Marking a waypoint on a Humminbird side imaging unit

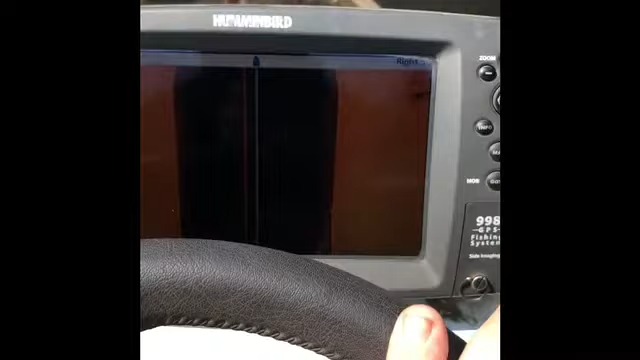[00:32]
I'm actually on the water and we're going to find something.
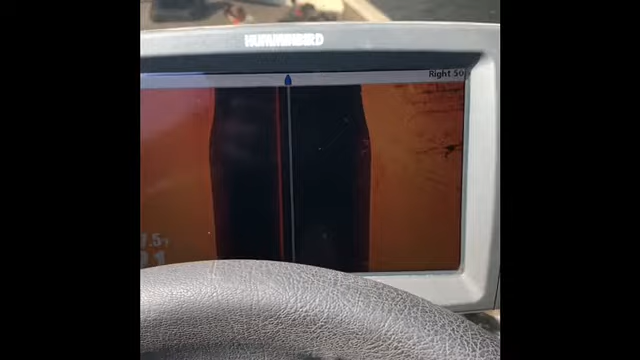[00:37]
And when we see something interesting, I'm going to show you how to mark it, where it's at in relationship to the boat.
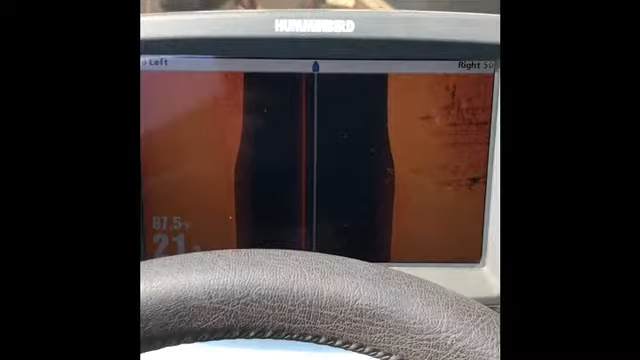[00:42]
A lot of people say when they see something on their fish finder, they push mark. There's the number one problem.
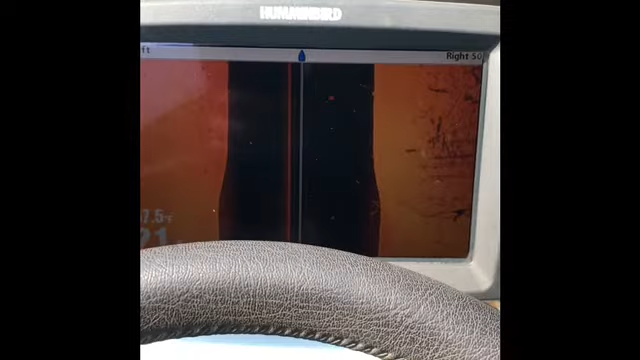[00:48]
What you're actually marking is not the location
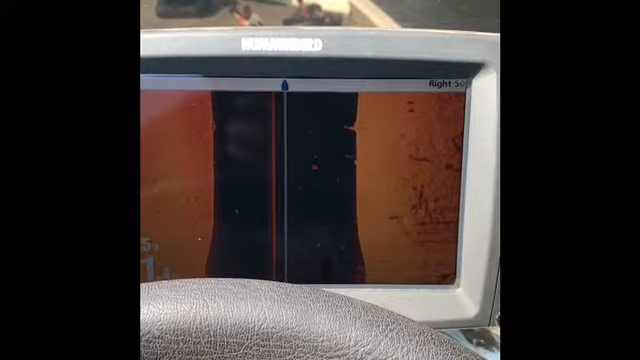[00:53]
of the thing you see on the fish finder or the side image and the down image or whatever it may be.
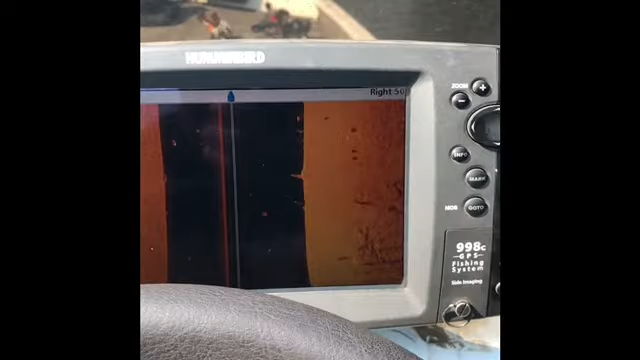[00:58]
You're actually marking the position of the boat.
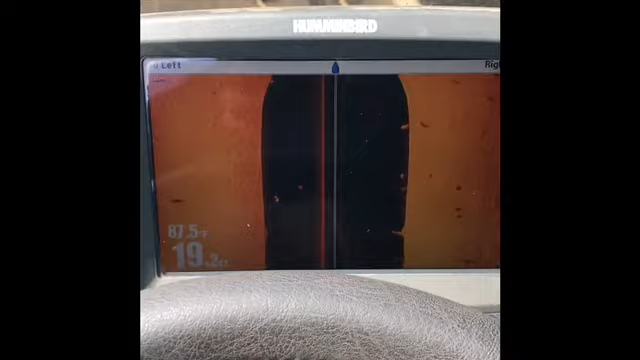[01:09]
On screen: water 87.5°F
So here's what we're going to do. We're going forward right here. I happen to know there's something up there, so that's why we're going to go with this one.
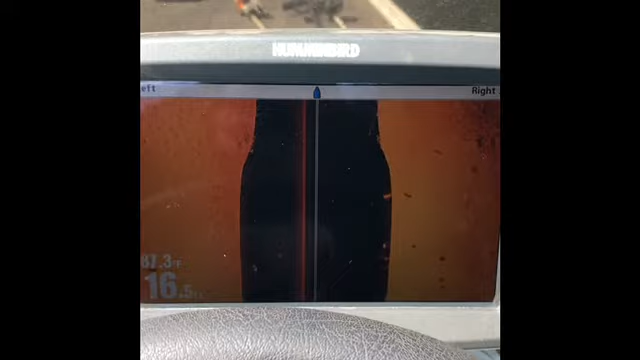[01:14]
We're going right through here. We're looking on the down image in the unit.
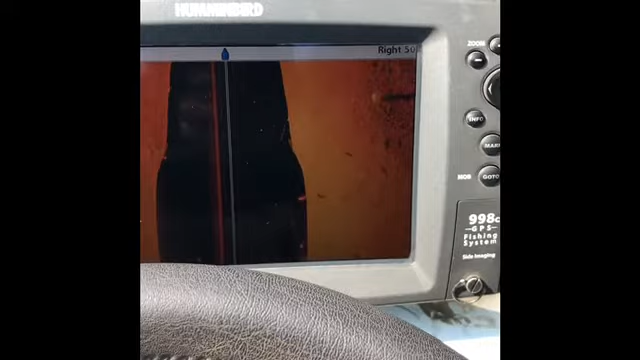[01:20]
We're going to talk about settings and all of that things, what I like.
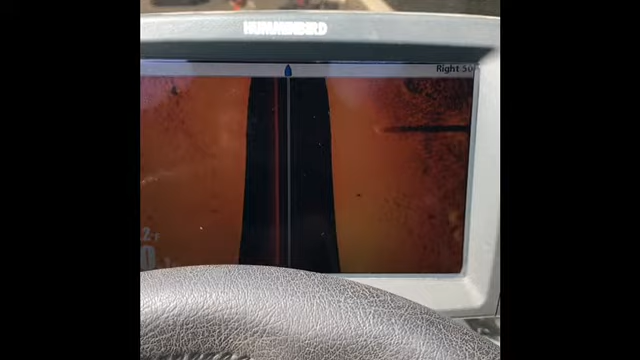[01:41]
Should be something coming up here in just a second.
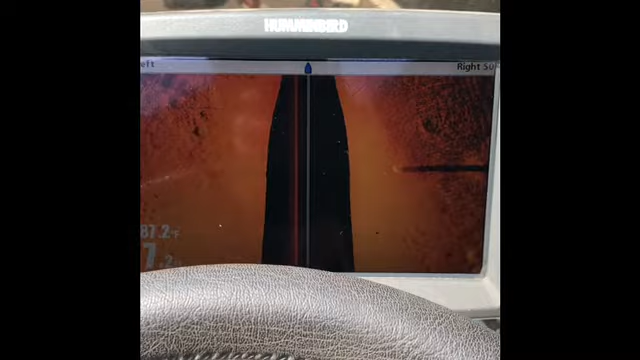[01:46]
We'll find something here.
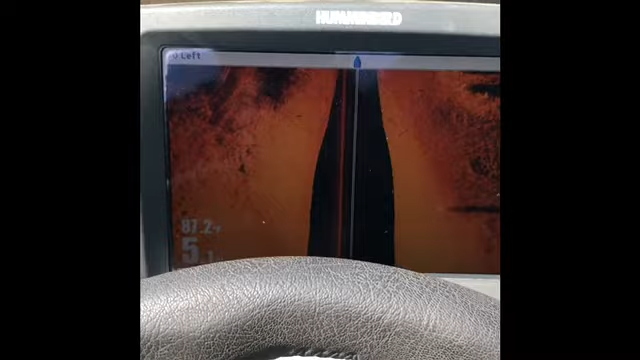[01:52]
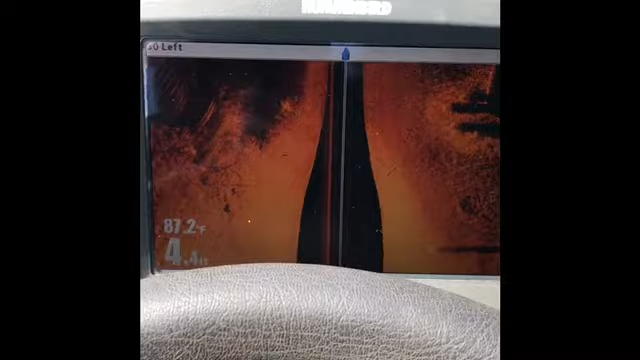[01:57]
On screen: water 87.2°F
Alright, here we go. We're going to mark.
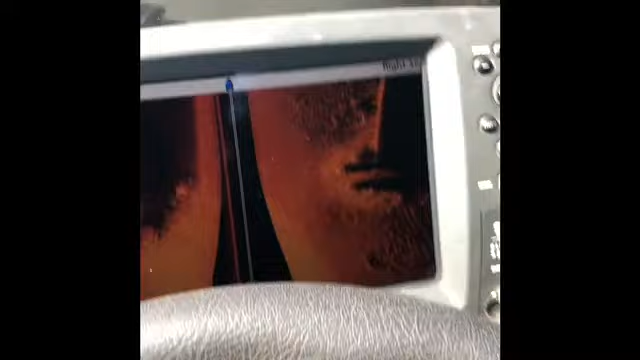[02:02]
There is a cypress tree right there. And we're going to stop the screen.
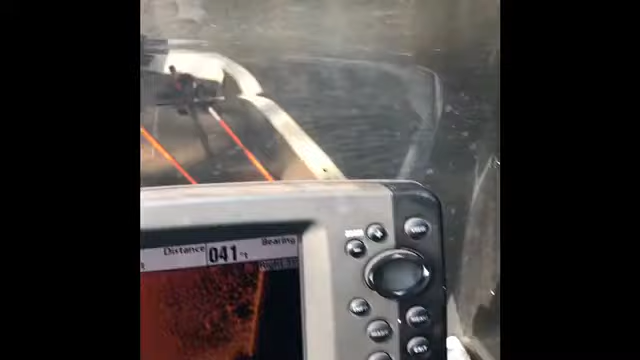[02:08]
Now most people, when they see the cypress tree, which is right here, that's the cypress tree.
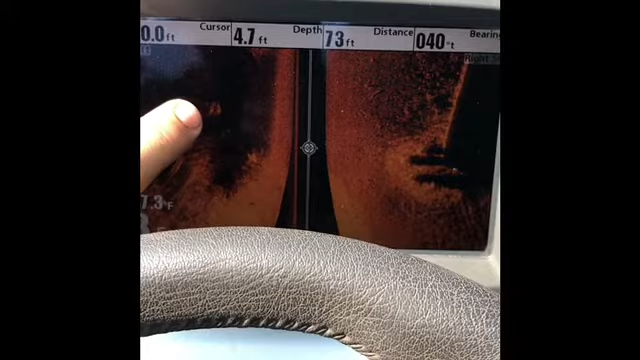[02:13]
That's actually a cypress tree and so is that. When they see that, they push mark.
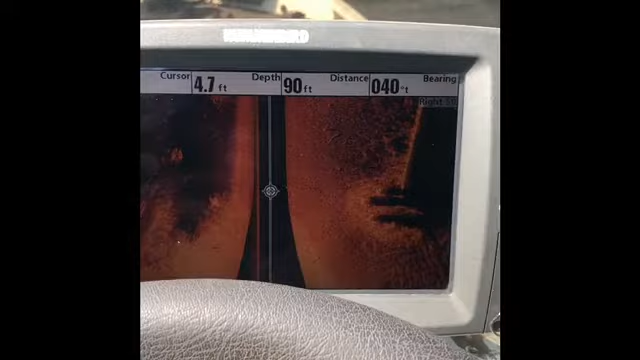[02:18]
And when you push mark, you didn't mark the cypress tree.
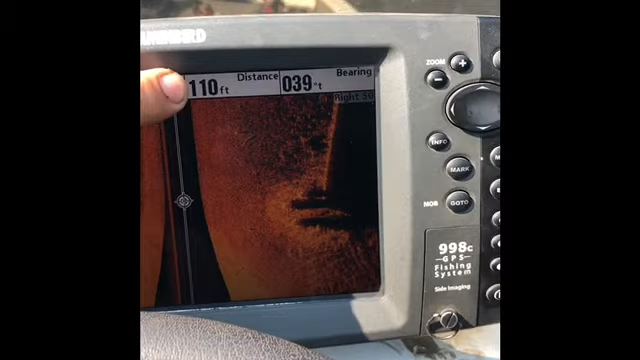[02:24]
You're 104, 108 feet, 110 feet, 114 feet away from that cypress tree.
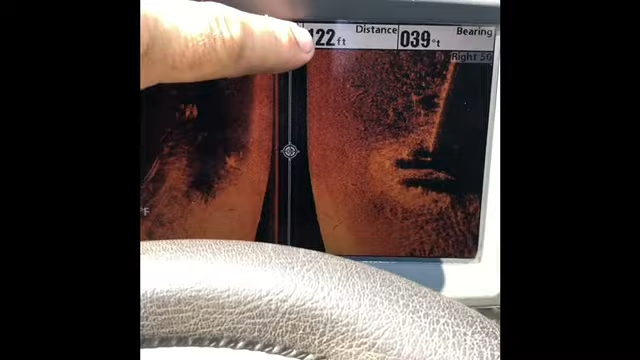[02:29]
But this is steadily growing and that's to the cursor. So what you want to do is, so when you go to mark something that you want to see, that you see.
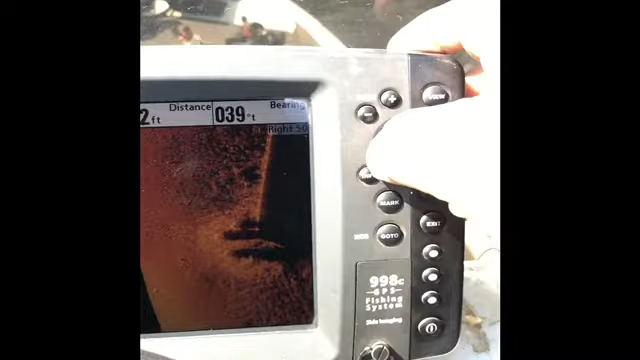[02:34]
We're going to go over there. We'll put it right on top of it.
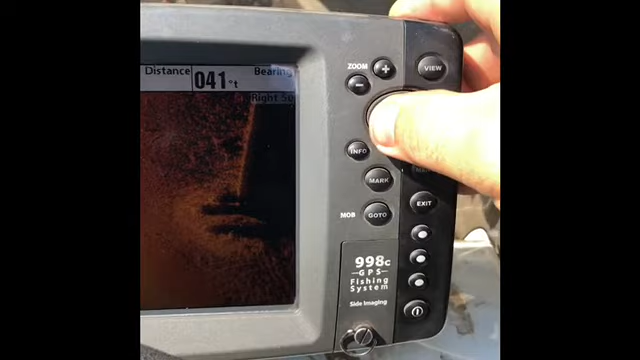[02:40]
Now here's what I like to do. To really make sure. I pushed the zoom button one time.
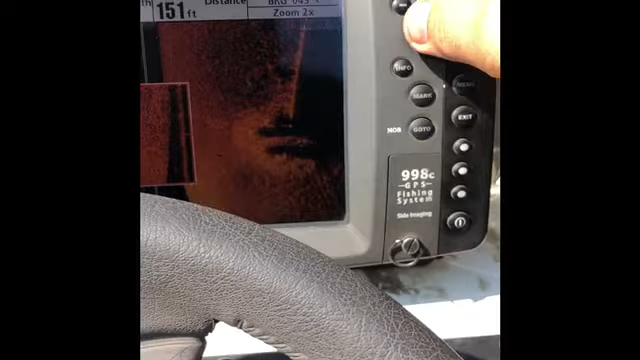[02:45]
Now just to kind of zoom it in. And when you know that it's right in the middle, then you push mark.
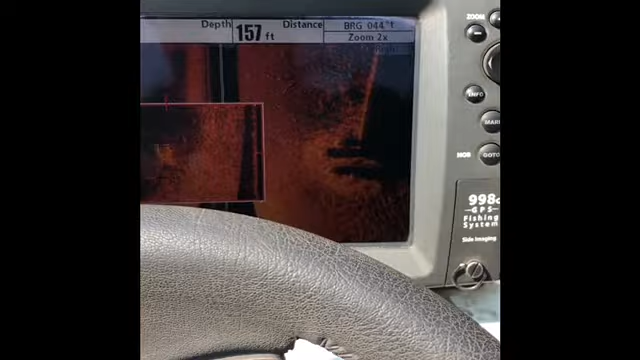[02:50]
On screen: depth 157 ft
Now what that did was, that created a waypoint.
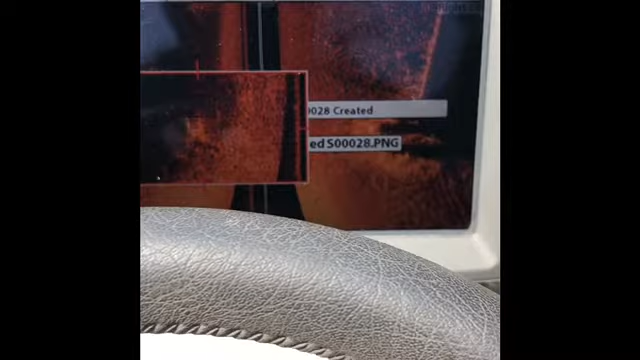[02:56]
Not where the boat is, or at that time.
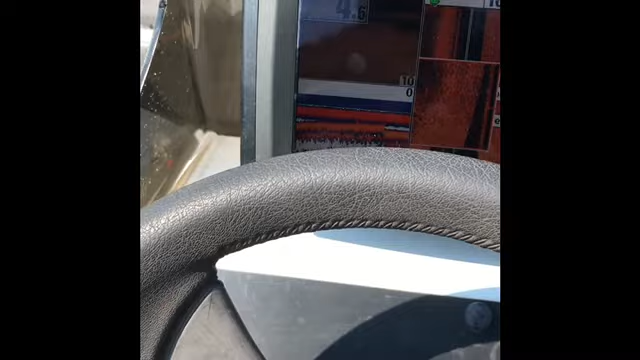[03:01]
It created a waypoint. It created a waypoint where the actual cypress tree is.